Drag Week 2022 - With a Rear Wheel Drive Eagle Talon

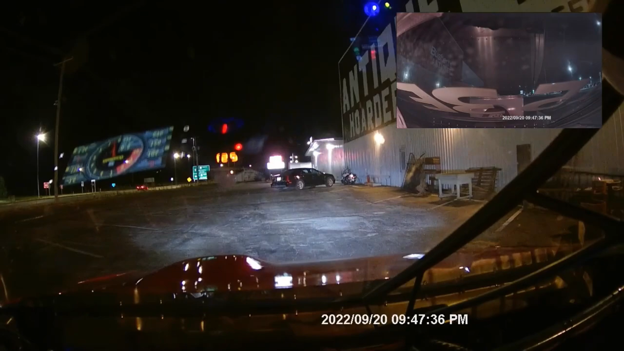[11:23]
Here we are pulling into the second checkpoint for the day, well into the evening. It was literally called Antique Hoarders. I have some family who would probably have loved to browse around this place.